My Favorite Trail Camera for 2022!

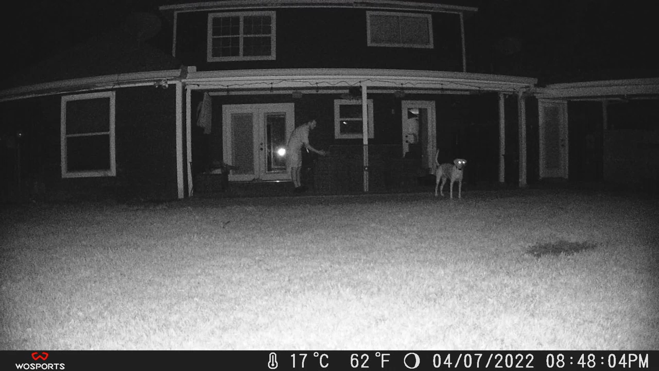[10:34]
So here's some nighttime video and footage and you can see the quality is pretty solid. Overall, I'm pretty happy with this camera. Pick one up at Amazon in the description below.